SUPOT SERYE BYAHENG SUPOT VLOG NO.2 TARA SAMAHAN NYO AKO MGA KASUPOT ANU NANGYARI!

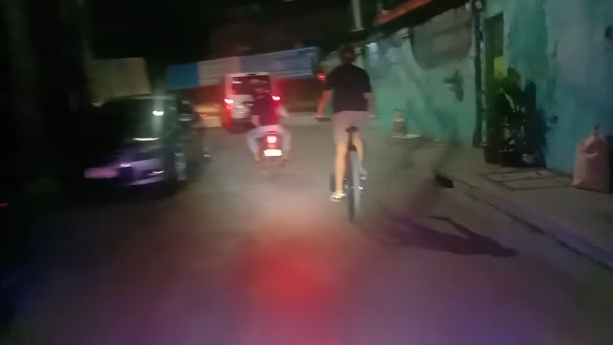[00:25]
Oops, Allah, may pagbibisiklita pa dito guys.
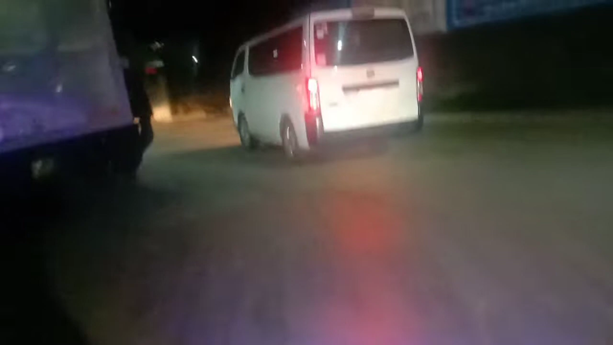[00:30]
Ipit-ipit yung itlog niya guys. Ipit yung itlog niya.
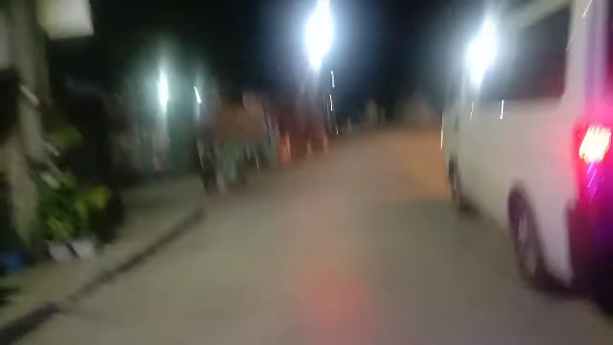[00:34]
Yan, perfect tayo guys. Papunta tayo yung trabaho guys. As usual, kailangan natin ng trabaho. Dyan, wala tayong checkpoint na, no?
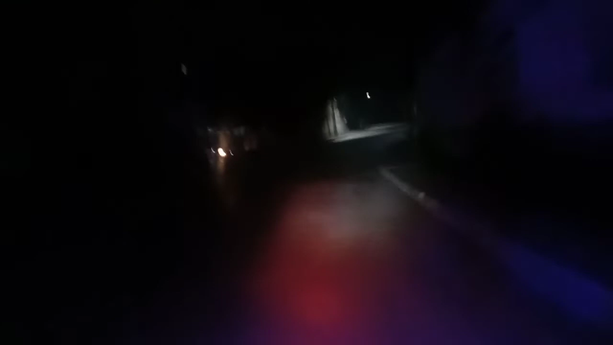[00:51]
Madaanan. Kasi abala, kasi pag may checkpoint eh. So, okay lang din naman yan. Mas maganda yan. Police visibility para sa mga safety nets natin dyan. Iwas sa mga krimen. So, dapat din dyan sa mga active na police natin dyan.
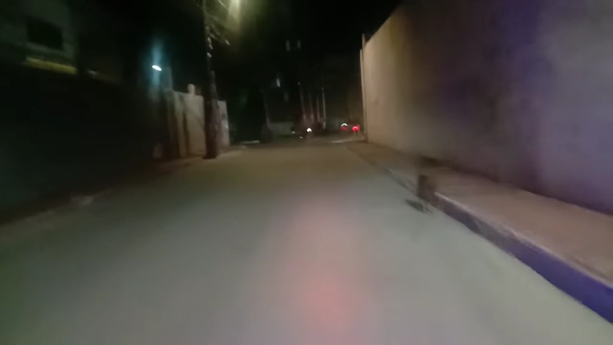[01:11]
So, yan. Salamat sa mga kasupport natin dyan, ano. Sana mara... Oops. Pagkamos na mo. Kakat tayo sa papasok kasi sa mga lip. Ang pagbigayan lang, bigayan lang sa kalsada. Ayan, lakas ng reflect ng ilaw.
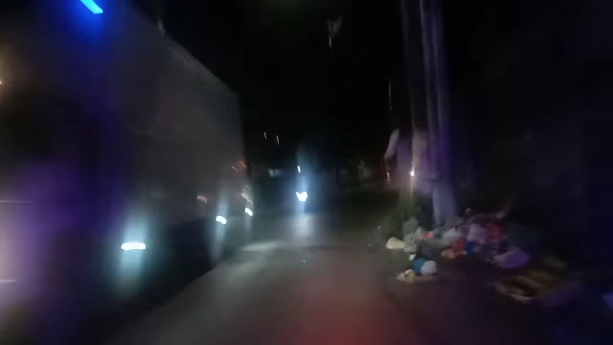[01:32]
Kaya di pwede mabilis yung takbo pag ano.
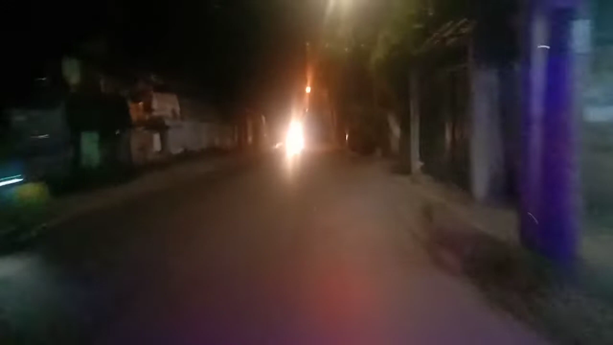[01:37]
Ganun mo na naka ay yung ilaw na kasalubong mo, sakit sa mata eh. Wala tayong masyadong support na madadaanan dito. Ayan si kuya, nakabisiklita. Support din yun.
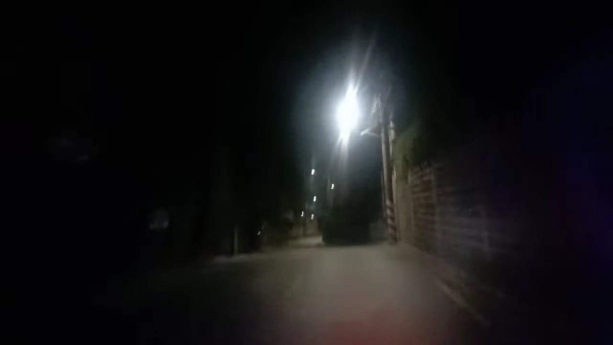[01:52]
Malamang support yun. Ayan, lapit na tayo sa Pure Gold. Ayan, papunta tayo sa trabaho. Papuntang trabaho. Para mapulang lupa to Lawang Bato. Lawang Bato lang tayo guys. Mga 10 to 8 minutes lang pang pipindi sa ano. So, dahan-dahan lang tayo. Ayan. Dami masupot doon. Ayan, yung service mo tayo guys.
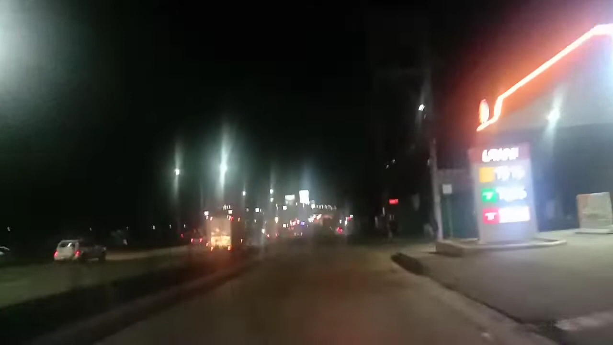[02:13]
Inlex to yun doon sa gilid. Oh. Pag-gasolina tayo. Huwag na. Tubig na lang. Mahal gasolina. Hindi na tayo pag-gasolina. Service mo tayo guys. Ayan, kabila doon ng CDO.
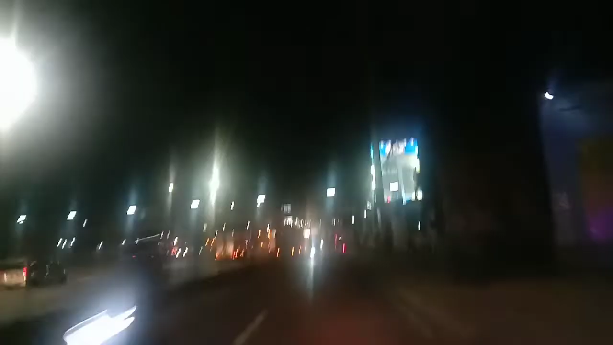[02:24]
Diretso lang, pa-Pure Gold na tayo. Tawid tayo dyan, guys.
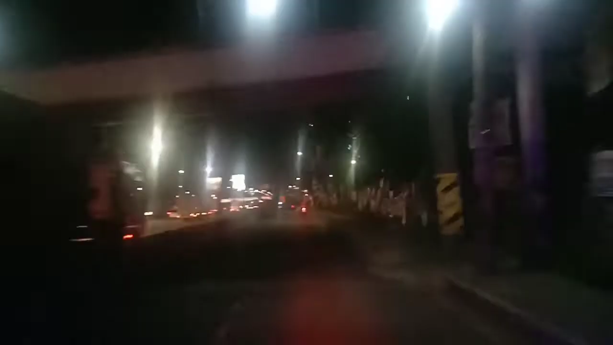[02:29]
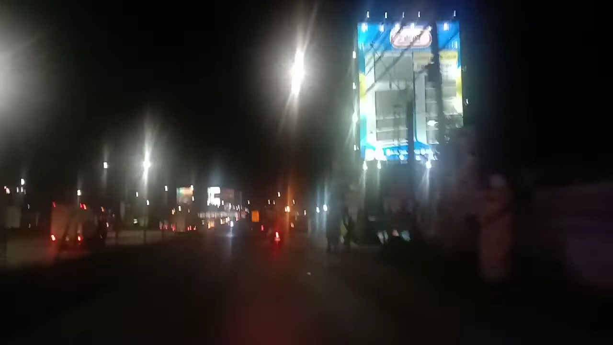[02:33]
Dami mga kasupot din. Sa-shopping pa yung mga kasupot natin din, oh. Mas pa yung Pure Gold, eh. Si ate, oh. Yakot na yakot kay kuya, oh. Supot naman yan sa ate. Basta pa yung kasupot. Mabait yung kasupot niya.
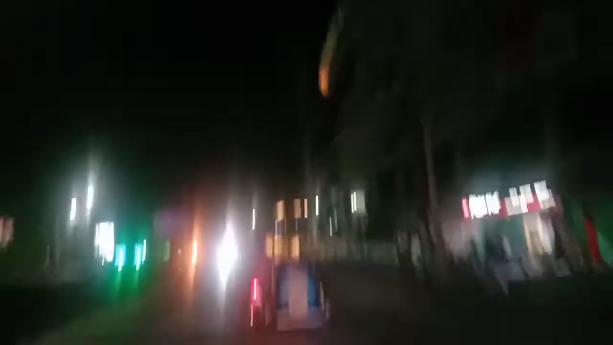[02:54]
Tayo, patawid tayo dito sa crossing. Still din tayo magano.
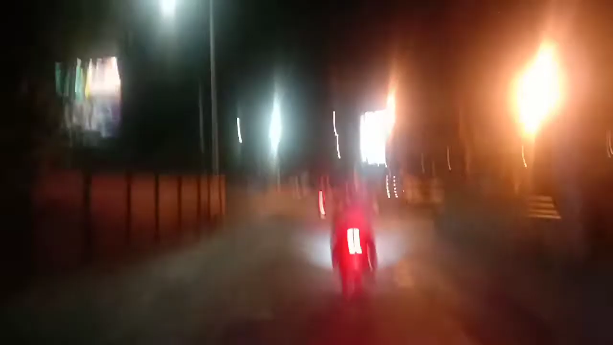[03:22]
Bilis ang kuyo. Nakakas kasi eh.
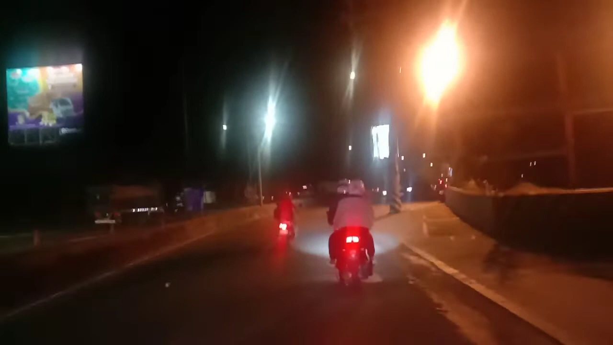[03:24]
Dandaan lang. Uy, buto po mas. Mas mabilis yun.
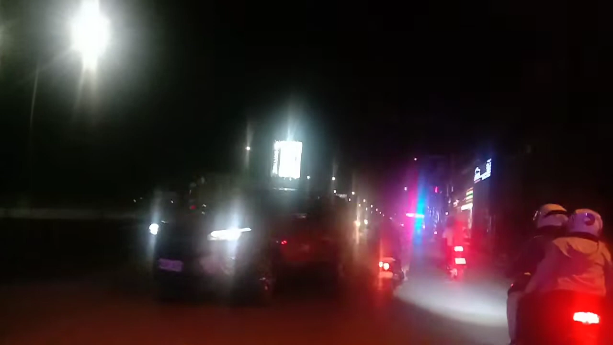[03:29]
Gulit yung bigla lang umabertik. Dandaan lang tayo. Mamadali.
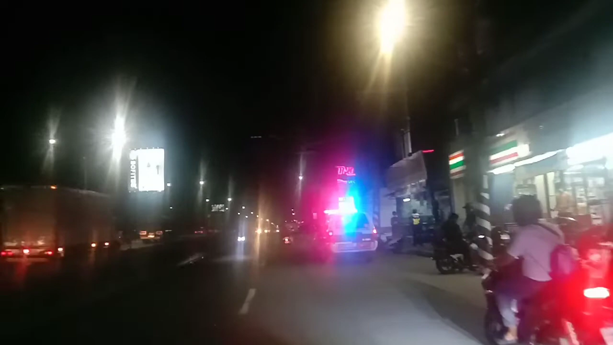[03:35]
Kakarating tayo mga tropa natin dito. Mabilis sa 7-11. Chief, please. Amo, manager. Mga kasupot natin. Yan, diretso lang tayo mga kasupot. Lagpas na tayo. Paano na to? Palawang bato na. Mga ibang sasakyan kasi hindi na tumitingin sa kalsada pag ano, wala lang pag naka 4 wheels.
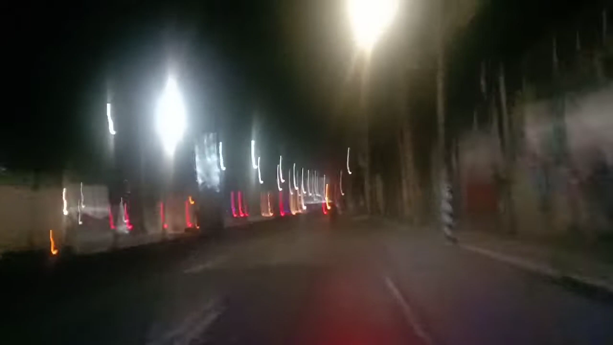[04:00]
Ikaw nakamotor o nakawawa ka, nakamotor, nakabasiklita. Yan, uwerte tayo sa tricycle. Ah kuya, masupot din kayo no. Oops. Displace natin. Ayan, service road to ng ano ng kanomay inlection dyan sa kabila oh.
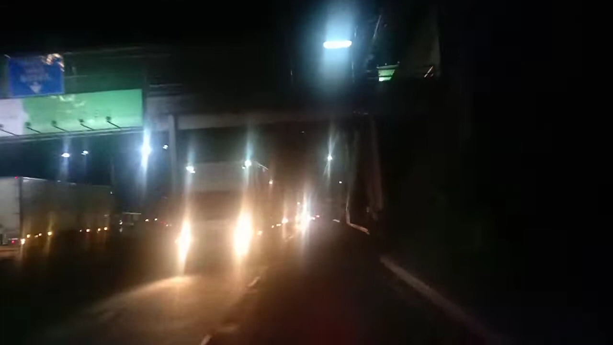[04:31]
Alas 10 na dami na yung mag-exit na container man, kailangan maunahan natin yan guys kasi may ipit tayo sa traffic yan, lilit tayo. Yan, dandaan lang mga chong, mukha lang mabilis yan. Dandaan lang yan mga bar, mga supot na ano, mga kasupot. Dandaan lang yan, gis lang ang takbo, gis 20 lang ang takbo ko eh. Para tipid gasolina. Oh, ano, pumilaw yung pit ni kuya.